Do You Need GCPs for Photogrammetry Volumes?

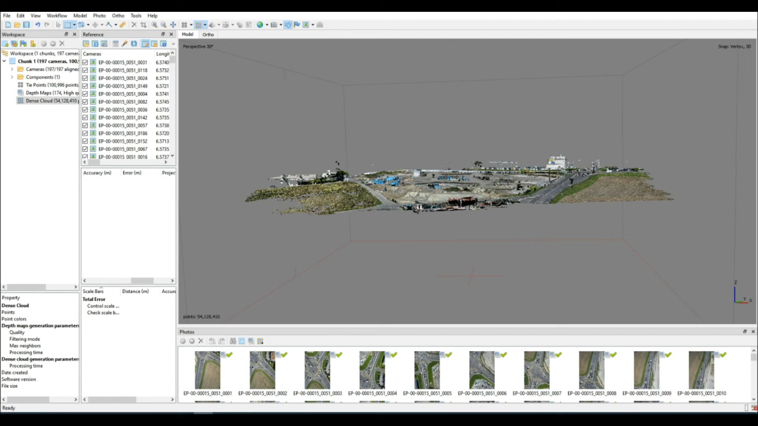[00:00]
Can you calculate volumes from photogrammetric data without using ground control points?
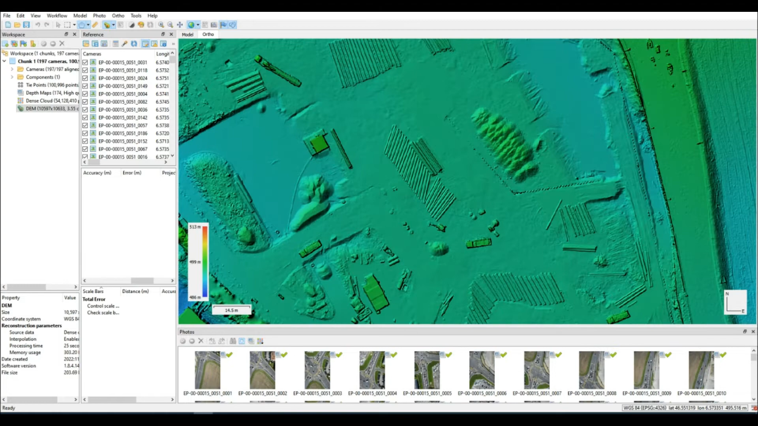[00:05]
Recently in the comments this question was asked, and I thought it's important for us to take a closer look.
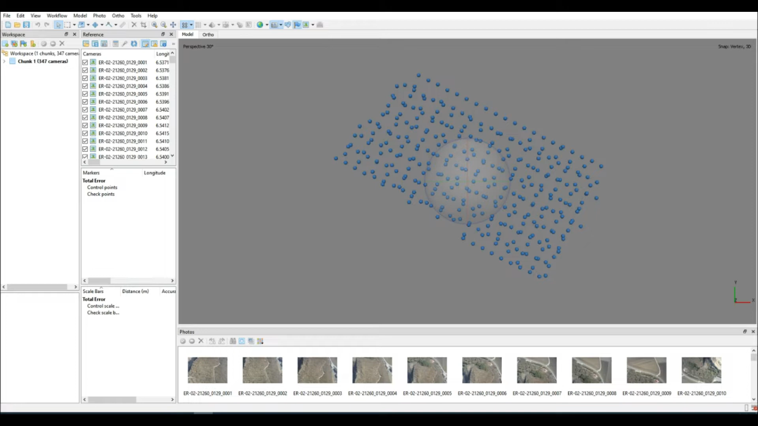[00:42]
After that, we will rerun the entire process using all of the same settings. Not one will be changed, except in that case we will apply the GCPs, perform all of their measurements, and once we've reproduced the data, we're going to take a look and see if there's any difference in the volumetric calculation. As you can see on the screen at the moment, I'm just very quickly running through my standard processing procedure.
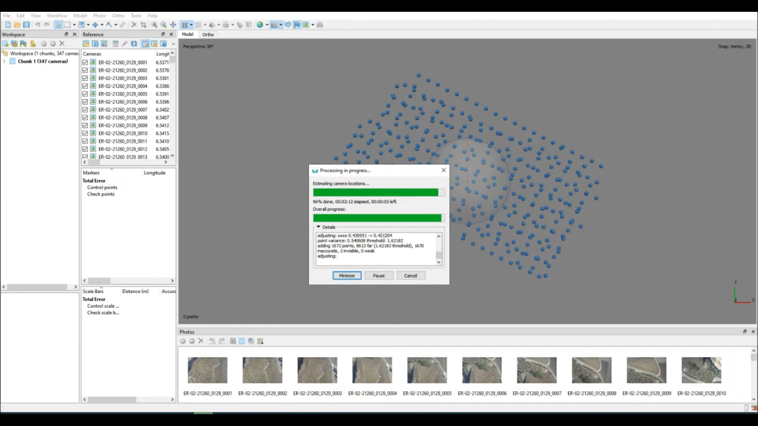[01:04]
If you'd like more details on how I do this, please check the video that's posted in the link above. Normal process here. We align our photos, we take a look at the type points that are derived. We want to go about cleaning them up,
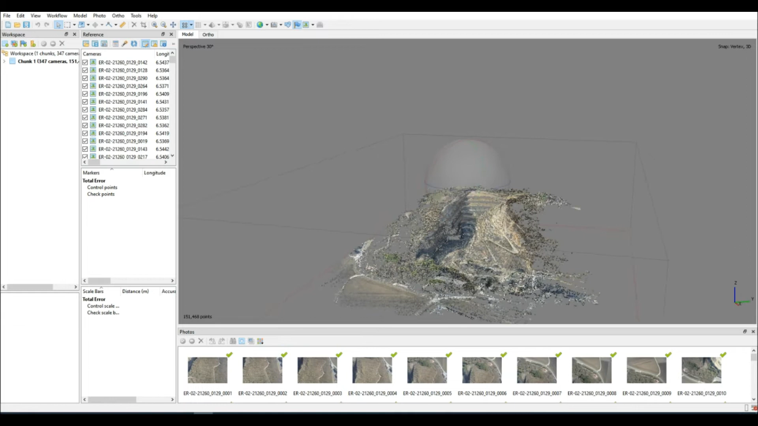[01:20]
making sure that there aren't any erroneous points because regardless of whether we are using ground control points or not, we always want to produce the cleanest data set that we can. Here I am filtering.
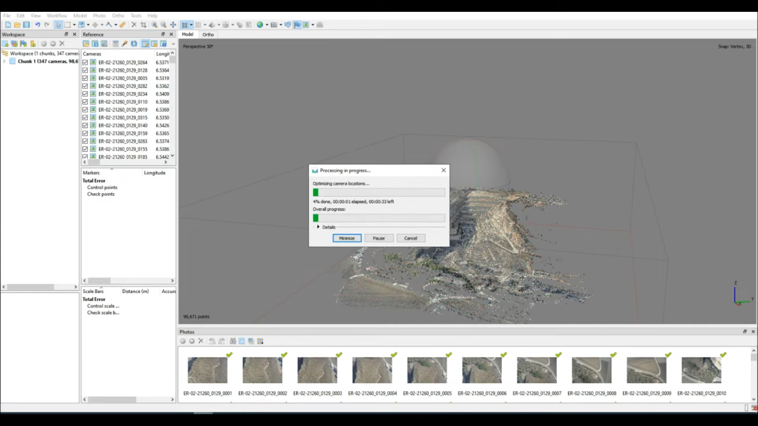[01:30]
Again, in that reference video, you'll see why we filter, how we filter, and the benefits of doing so. Always be sure to save your project in case anything happens midway through processing.
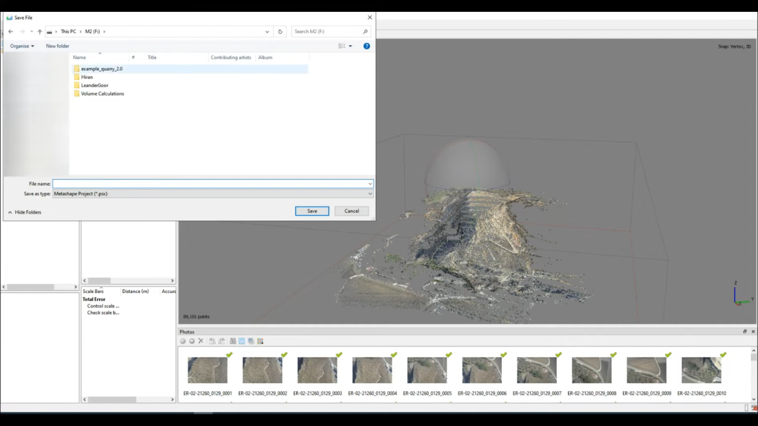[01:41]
We're now producing the dense point cloud because we're going to use the dense point cloud to produce a DEM.
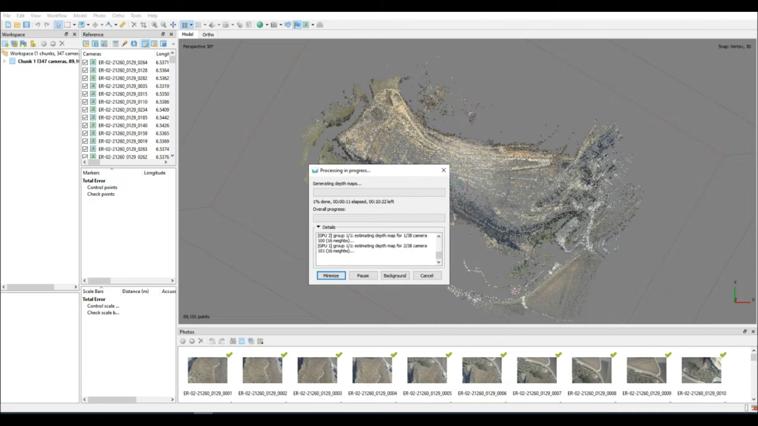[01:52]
It is from the DEM that we will be calculating our volumes. On screen now is the volume that we will be measuring later on.
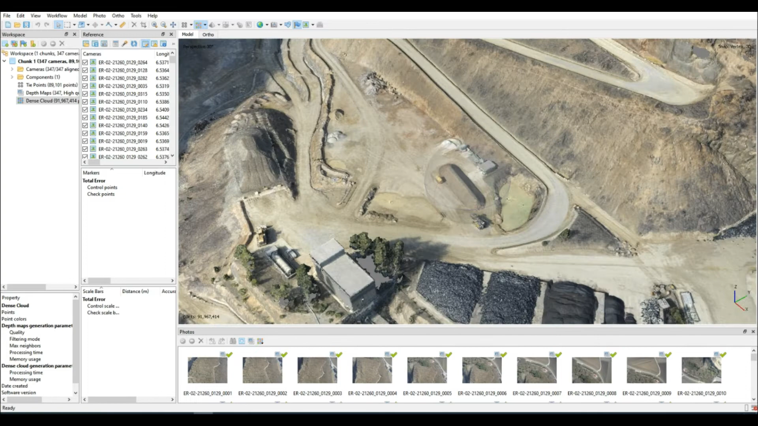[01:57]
We narrow down the area.
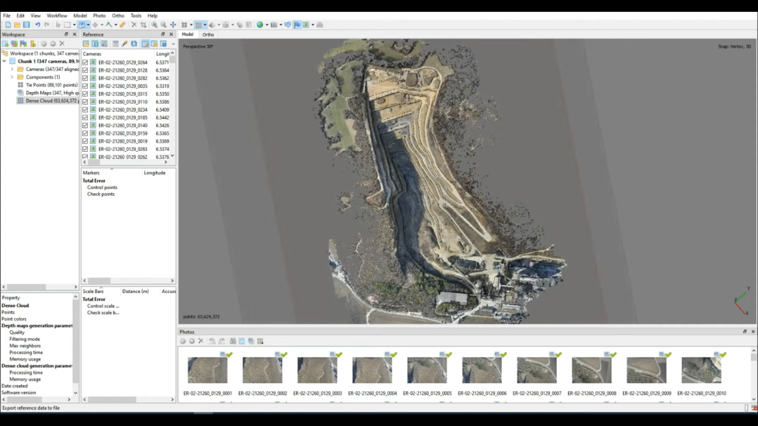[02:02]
There's no need for us to create DEM for the entire area. In this case, this is only a demonstration and it makes things run a lot faster. There you have it.
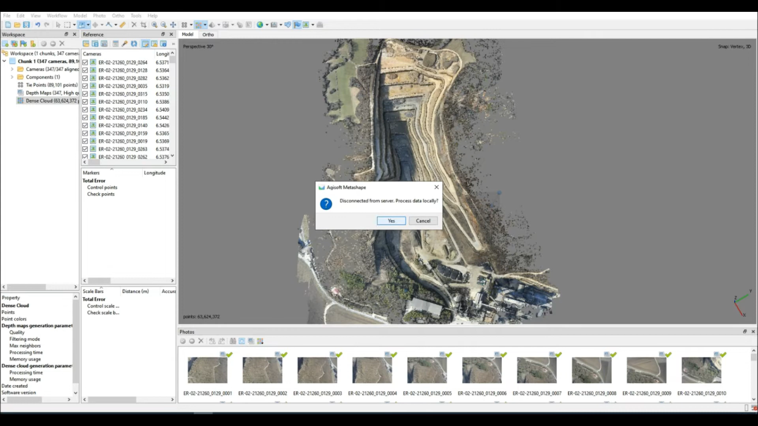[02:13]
Soon enough, the DEM is created and we can go about computing our volumes. So there's the volume that we want to calculate. Remember that whenever drawing the shape around a volume, you want to try and do it on a surface that is as flat as possible. As soon as there are too many lumps and bumps and undulations, it's just going to interfere with your calculation and give you false results.
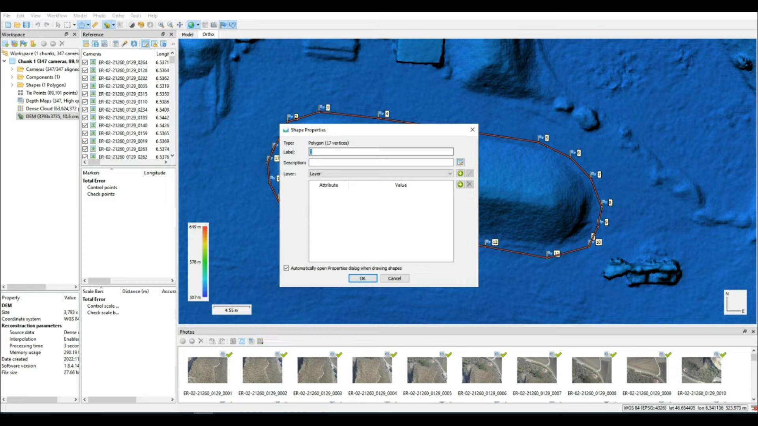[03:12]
Remember, Agisoft has quite a few nice little tools to add or remove vertices as you are drawing the shapes. The I button on your keyboard will allow you to add a vertex, and the R button when pressed will allow you to remove the closest vertex to where your mouse is at that time. Our shape is drawn. We now want to look at the profile. Remember, we're always looking for a profile that is as flat as possible. Over here, there is some vertical exaggeration applied to this graph, but if we have a look at the values, we see it's nothing too dramatic.
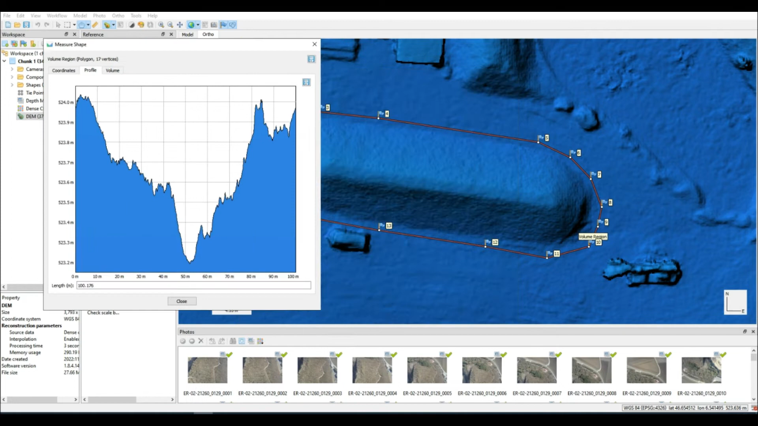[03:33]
Of course, in this case, we're using this shape to compute volumes with and without GCPs, so an error in the one will be reflected in the other anyway.
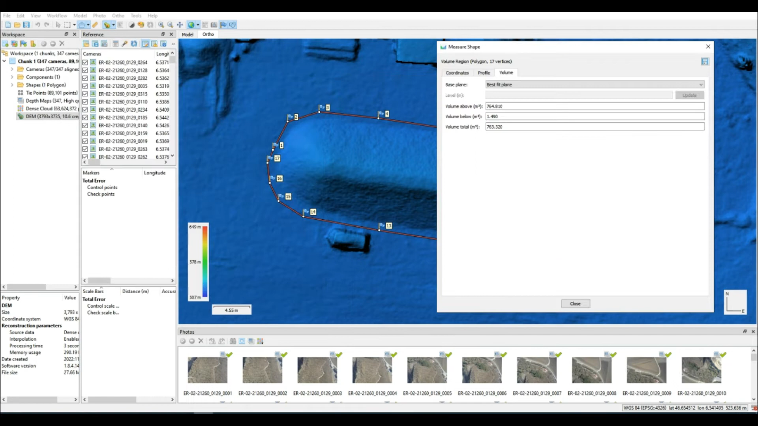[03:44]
There, we've calculated the volume nice and easily. Let's put it into our Excel spreadsheet. This is where we'll be drawing the comparison. At the end, we're going to be looking at the difference percentage once we've calculated the second volume with GCPs.
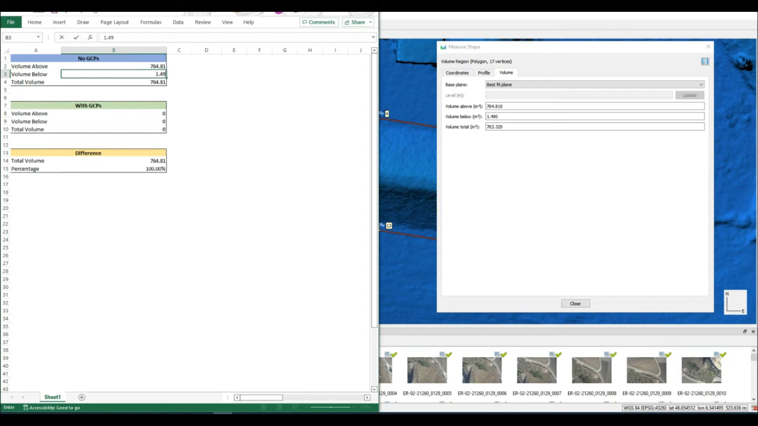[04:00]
Obviously, for any project, your client or you yourself might have a target value for a percentage difference, so we're going to see how close we can get to zero in this case.
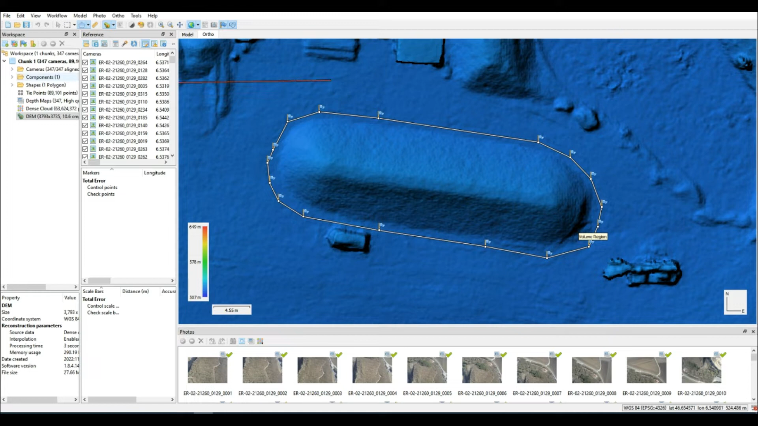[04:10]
If we can get close to zero at all, considering the difference in using GCPs and not. Here's the second run of processing. I'm now adding the GCPs in.
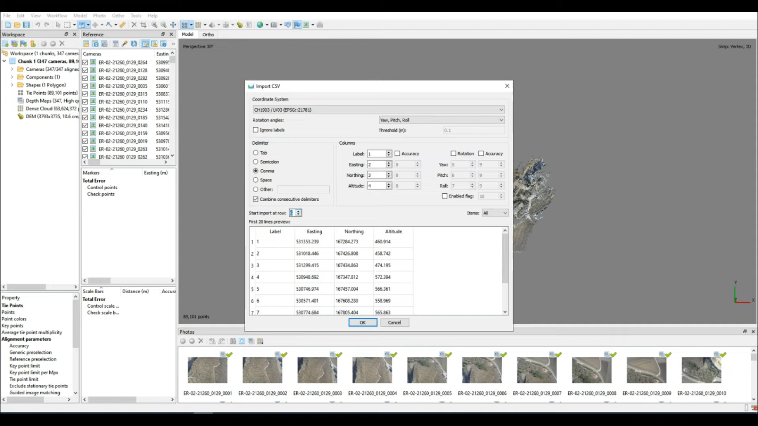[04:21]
It's just loading them in, making sure we're using the correct coordinate system. By the way, this is a data set downloaded from the Pix4D samples.
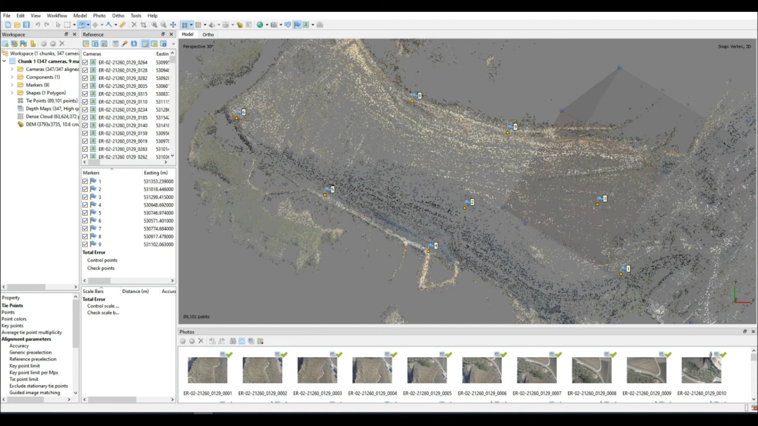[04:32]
It's not one of my own, so it's a nice independent check on the data as well. I'm about to go ahead and add all the GCPs.